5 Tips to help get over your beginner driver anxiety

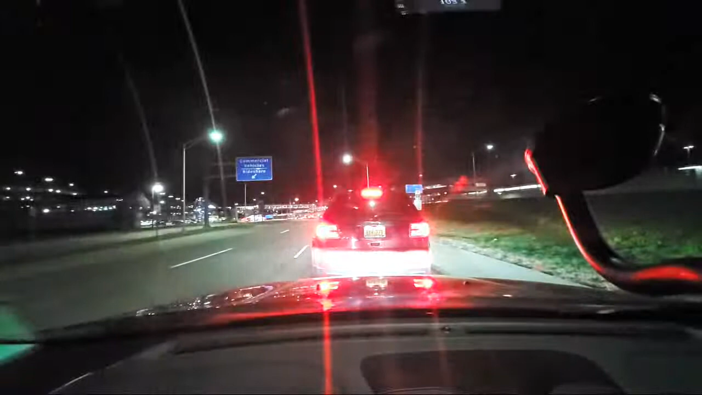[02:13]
See so this is what I have to deal with. I'm sitting here I'm at a half a tank of gas. Thank God I filled up right because you could run out of gas and that would be a horrible situation if you ran out of gas because the price is extra at the Metro Airport right because they know people need to you know fuel up. They know people need to get home and then they charge extra money. So you know I'm giving you the situation I've been sitting here probably 12 to 15 minutes already.
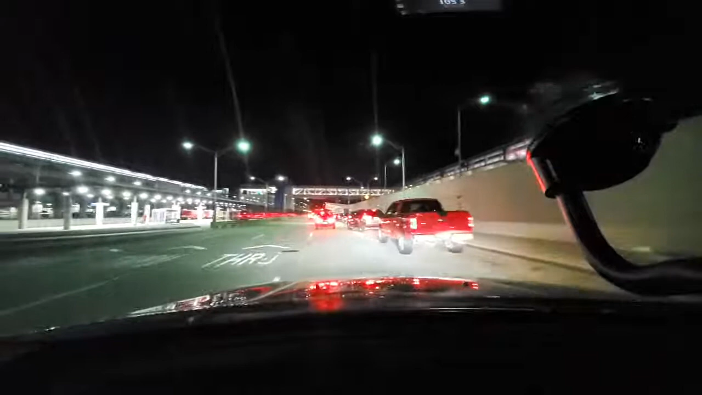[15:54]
A lot of these people are coming from Florida. Um, you know, and I'm just going up slow and I'm going to move up really slow. So you got to make a decision. What decision would you make? Would you try to get up to the door and wait? Would you move slowly forward? I'm going to do a little bit of both. Uh, you don't want to cut off cars. This is real life out here. So I'm going to, I still can talk to you. Uh, this person is, looks like they're from Ohio. You know, they're cutting out.
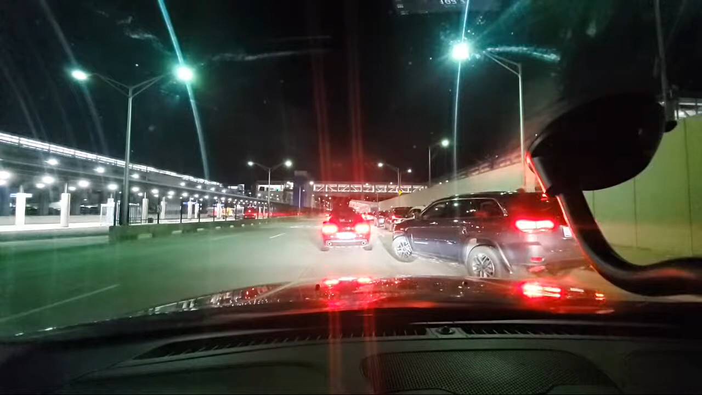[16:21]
So, you know, no one's mad. You can't just go rage mode on these people. Oh, you cut me off. No, you just got to be patient. You have to wait. And, uh, you know, I got a text. So my loved one could be up there at the door. So I'm just going to move slow because if I lose my spot, I'm going to have to go all the way around. You know, the question is, I'm going to switch screens back. You know, what would you do?
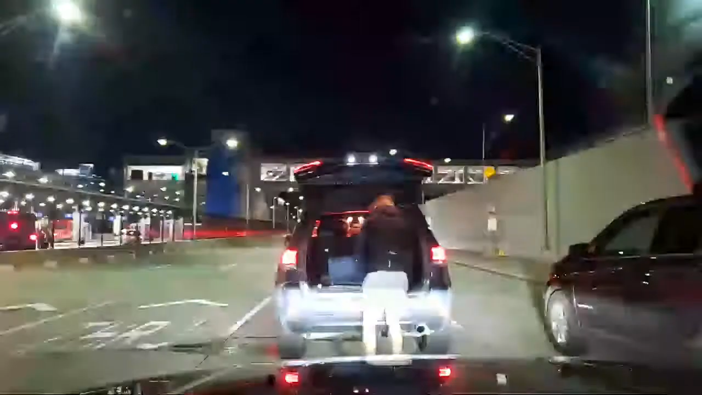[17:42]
You see this person, you know, they could have been coming from Florida. They could have a Corona virus. We don't know. Right. But numbers are surging back up and you got to be real. You got to be safe. Right. I'm not speaking real facts. Right. So I'm still here waiting. And then again, what would you guys do? Would you bust up to the door and then the police come and move driver. That's what the police are going to say. Right. They see me here. So then I'm an inch forward.
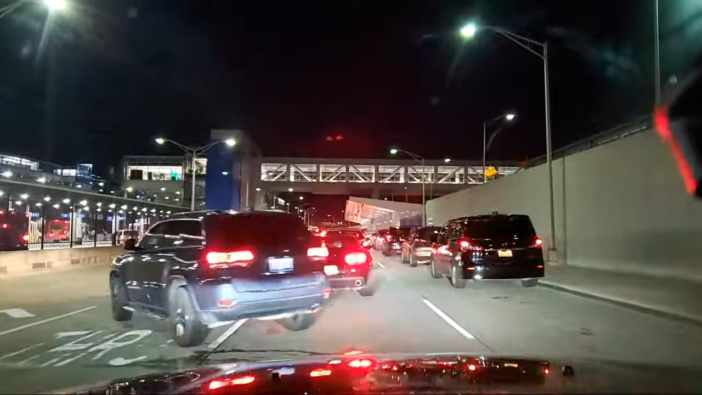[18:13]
I'm almost up. So I'm not going to go slow. Right. See, I got the text. Uh, it said, you know, they just landed. Uh, I didn't realize. Yes. It's, it's thousands of people here at Metro airport. I'm at Detroit Metro airport. Um, I just got a text. Um, my loved one just landed. So, um, I did the right thing. You guys told me the right thing.
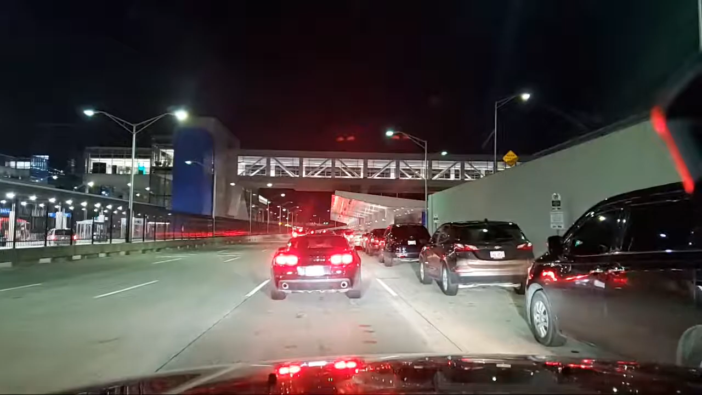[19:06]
I'm going to try to show you a back view. Um, you really can't see behind me, but there are hundreds of cars behind me and my loved one just got off the plane.
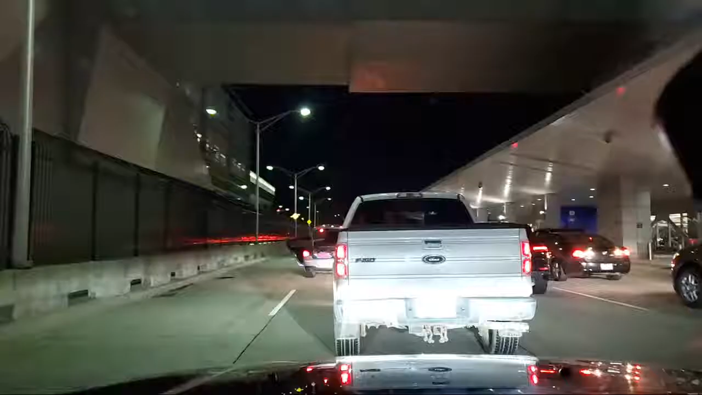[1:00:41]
Well, I just got here. I know you just got here. She's trying to tell me go. Where can I go? What am I going to do? Run over someone? Hock my horn like I'm crazy? What are you bringing out? Seashells or something? She reaching in her bag. Right? So I'm bringing you, you know, because you know that TSA, you know, everything's in the plastic bag. Right? So I'm just going to show you this.